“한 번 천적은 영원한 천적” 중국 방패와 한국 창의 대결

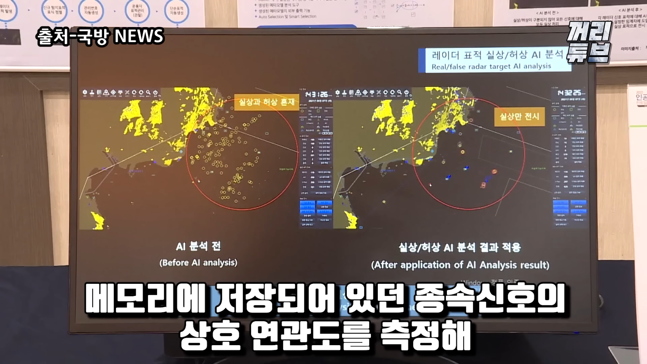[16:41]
메모리에 저장되어 있던 종속신호의 상호 연관도를 측정해 스텔스 표적을 탐지합니다.